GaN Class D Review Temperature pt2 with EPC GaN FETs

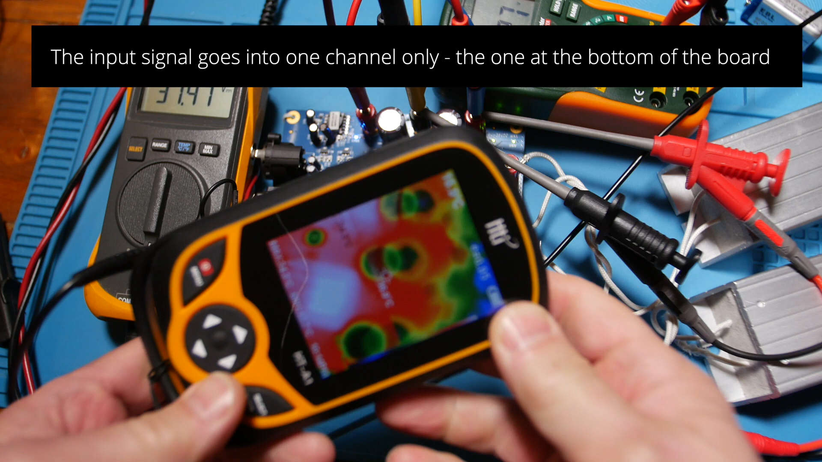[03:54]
of cooling down a little bit now but I'll just kind of give you an idea what the board looks like I'll turn the camera this way you can see the doctors are the hot guys the transistors are running down the side here over here the dark things the cold things are the capacitors this bar right here tells the temperature it
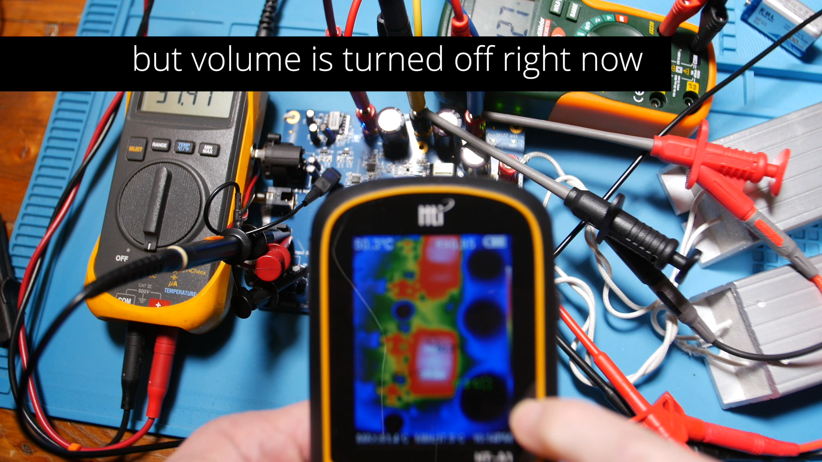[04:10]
starts dark blue green yellow red white and the way this thing works is you see that guy right there the center marker
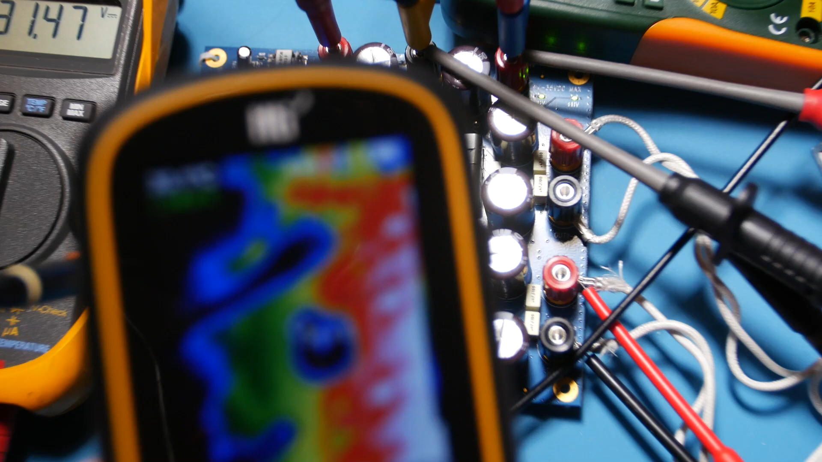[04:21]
all right so you see that center marker right there that
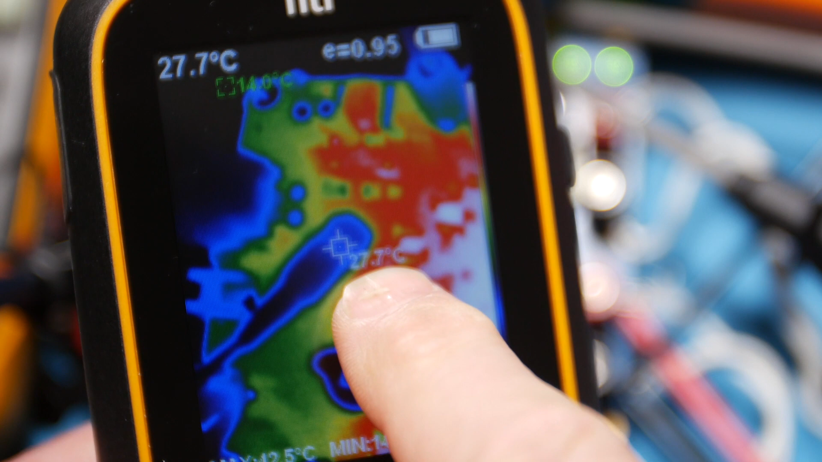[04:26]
On screen: spot 27.7°C
if I wherever I put that it shows me the temperature here meanwhile there's this green one
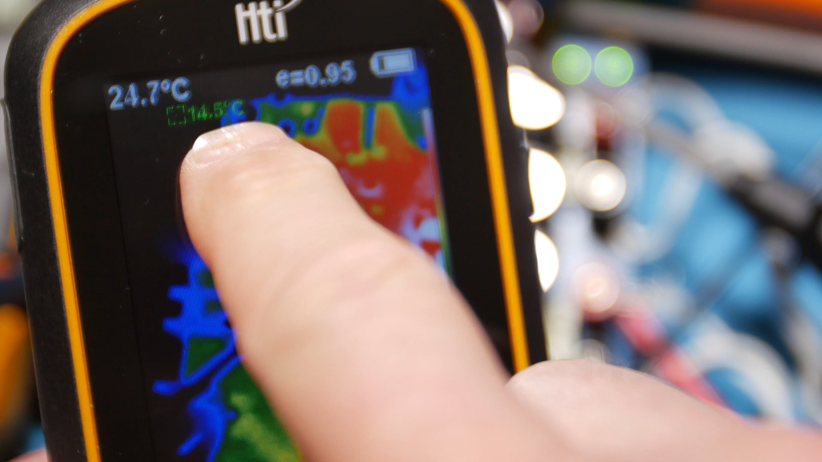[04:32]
On screen: spot 24.7°C
chasing whatever the coldest spot is and there's a red one over here chasing the hot spot and that red one's real hard for you to see so what I try to do is I look at that red one and then I put this
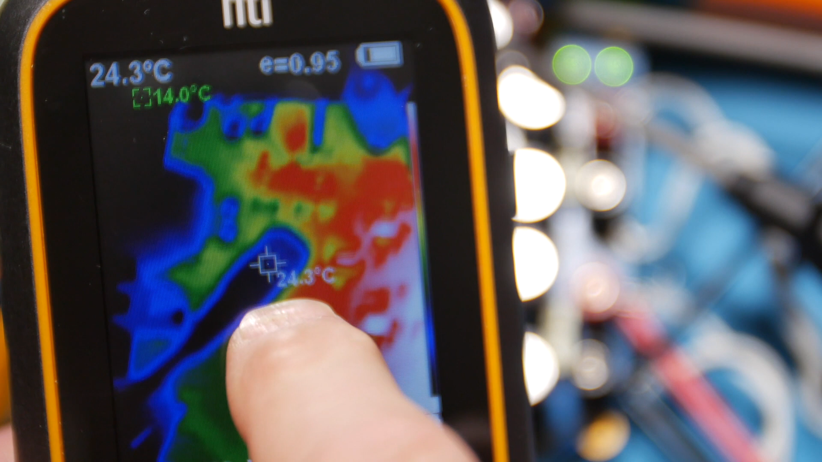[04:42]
On screen: spot 24.3°C
center cursor over the hot spot so you can see up here okay so
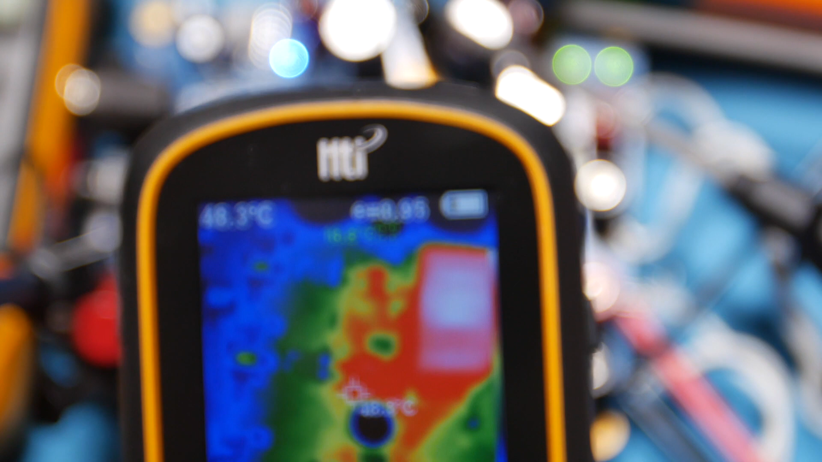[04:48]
okay now I'm going to adjust the camera down here so I can get the angle of the
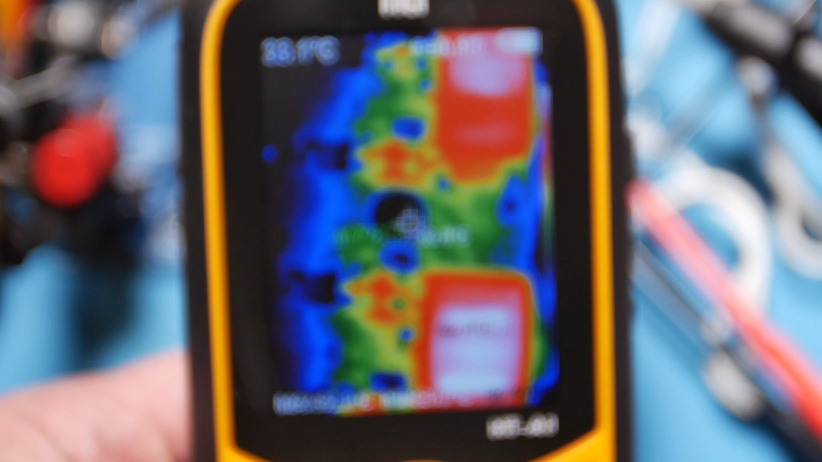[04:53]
camera of the thermal camera and we'll focus on that
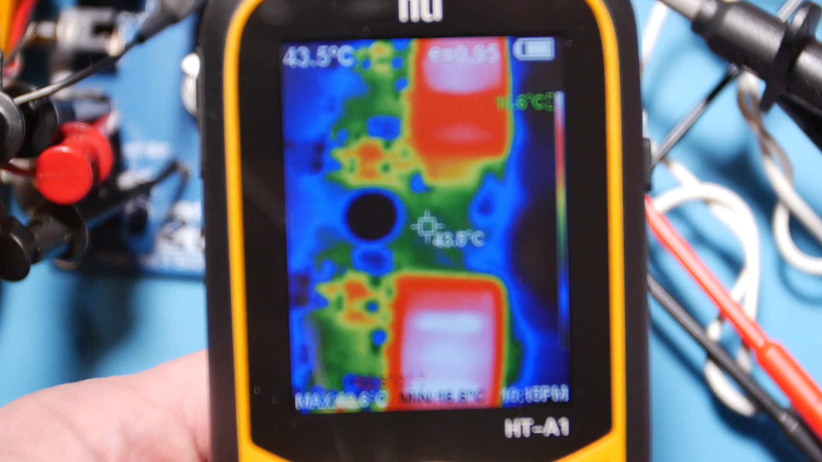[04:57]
On screen: spot 43.5°C
okay we'll focus on this so and it's these bottom this channel down here is the one we want to focus on okay
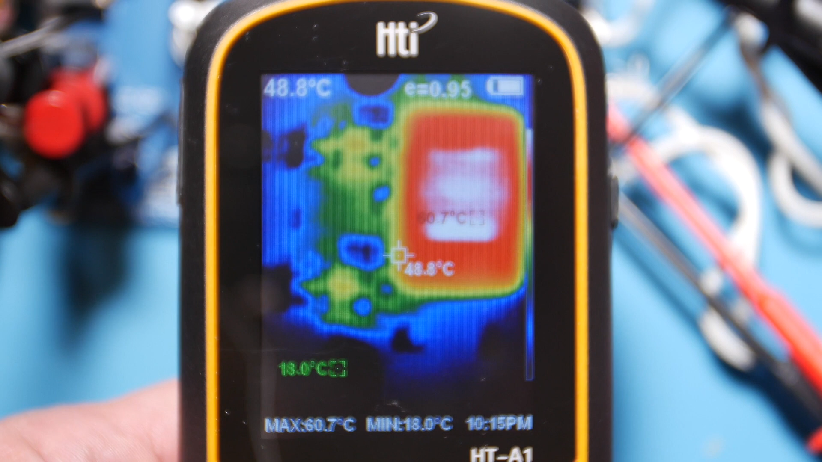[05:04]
On screen: spot 48.8°C, max 60.7°C, min 18.0°C
because that's the one that okay this channel down here is one that's going to get hot that's when we're powering up okay so let me
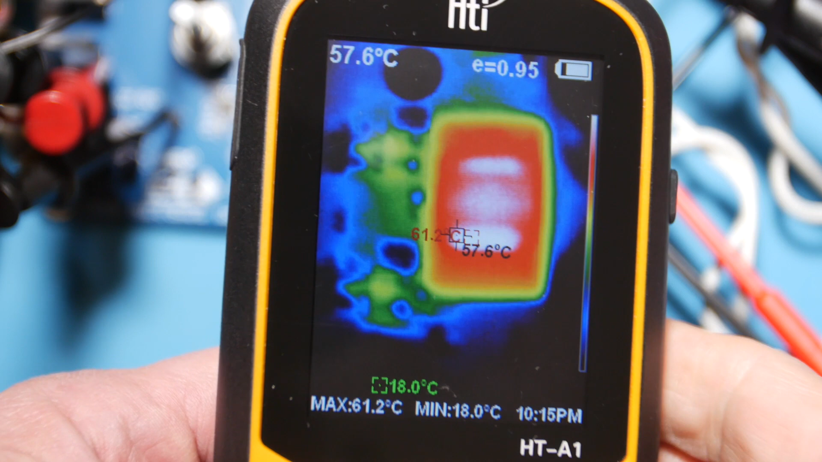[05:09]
On screen: spot 57.6°C, max 61.2°C, min 18.0°C
reach down and grab the pot and
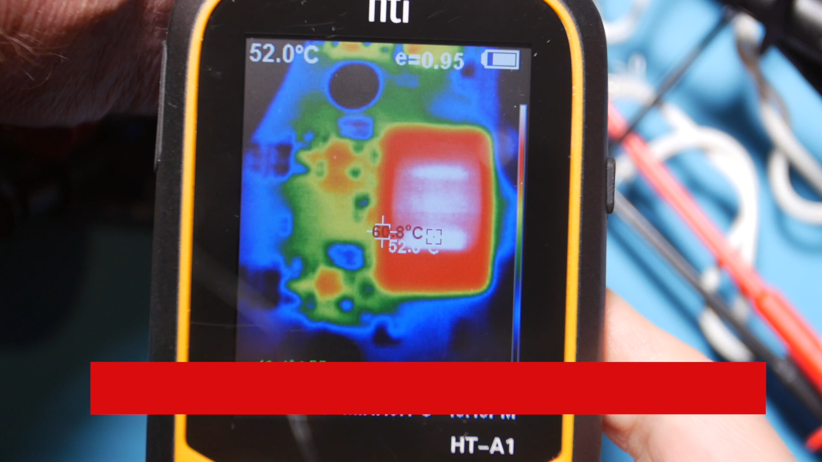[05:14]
On screen: spot 52.0°C
you see those transistors I'll try to put them on but right now things are like 45 degrees
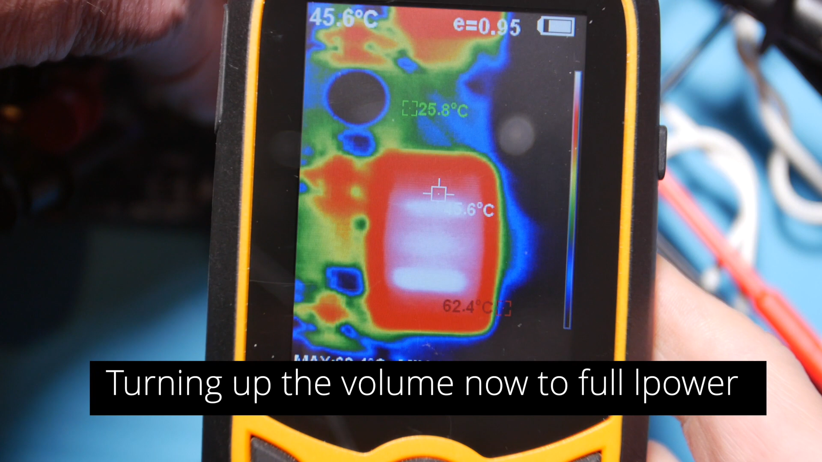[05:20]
On screen: spot 45.6°C, max 62.4°C
the doctor it's like 58 starting to cool down but even when it's
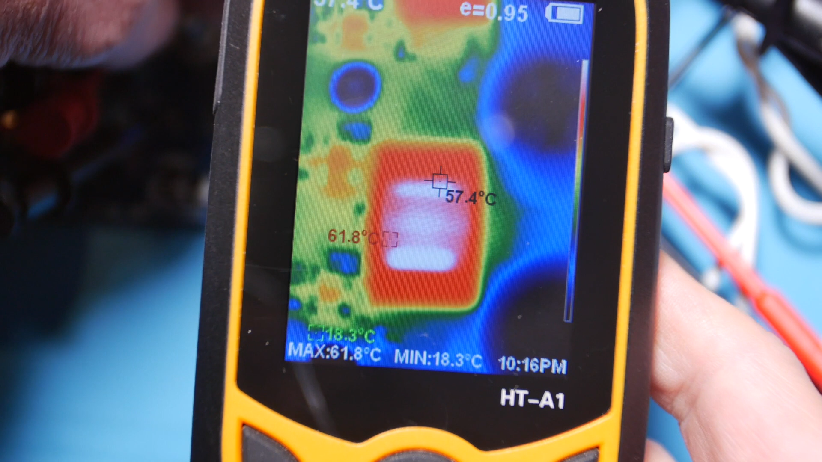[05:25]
On screen: spot 57.4°C, max 61.8°C, min 18.3°C
just idling the inductors stay warm you can see how hot that one is just because they're
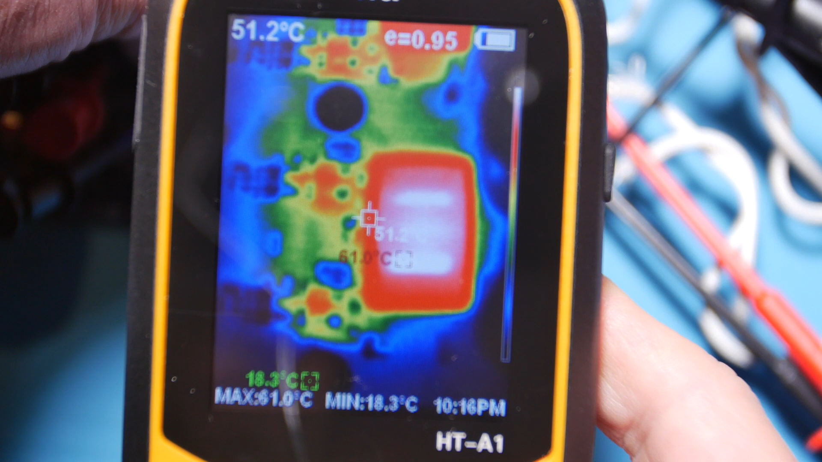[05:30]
On screen: spot 51.2°C, max 61.0°C, min 18.3°C
smoothing that wave shape into a sine wave okay
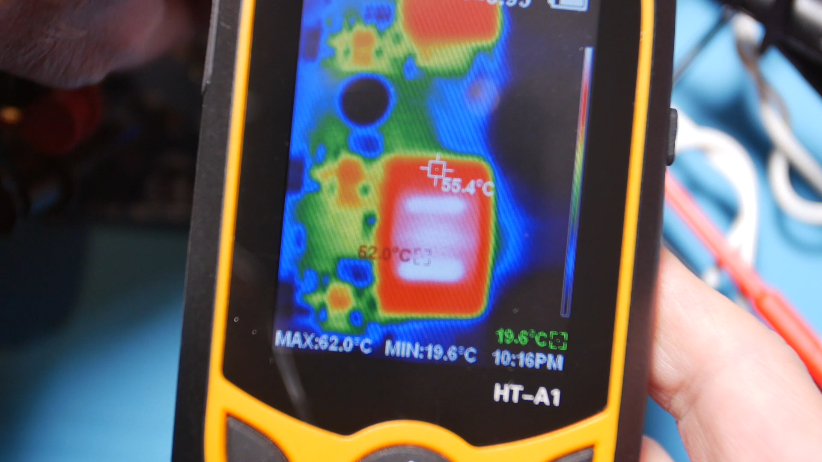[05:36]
On screen: max 62.0°C, min 19.6°C
we're cranking it up the output is whoa 24 28 30
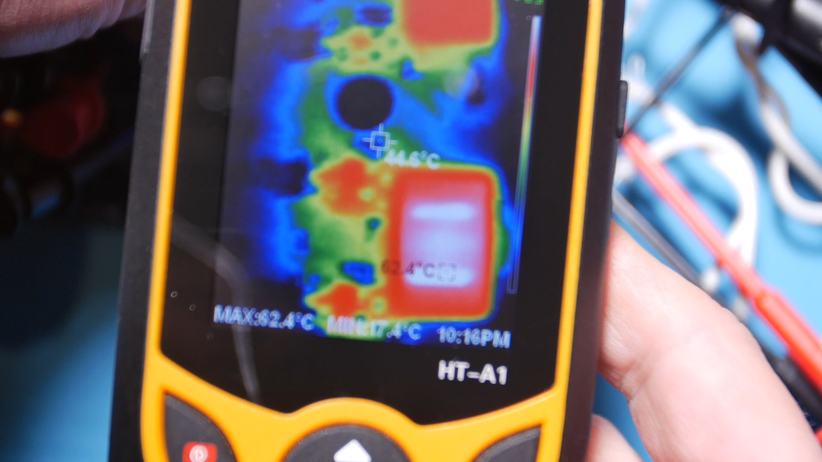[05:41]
35 volts right there on the output okay crank it down just a little bit okay right there about 30 just under 35 34.9 okay now we'll see how hot this thing gets i've got the uh the center of the screen right on that inductor the hot spot now if i move over here on the transistor see
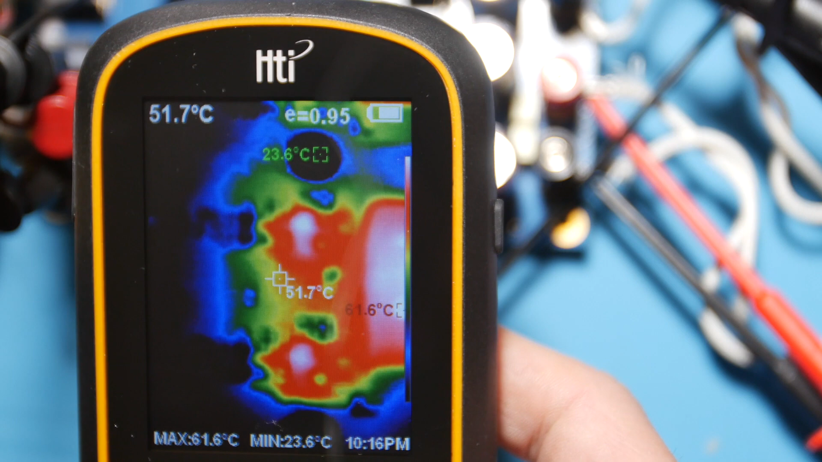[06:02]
On screen: spot 51.7°C, max 61.6°C, min 23.6°C
there's still 52 if i whoa all right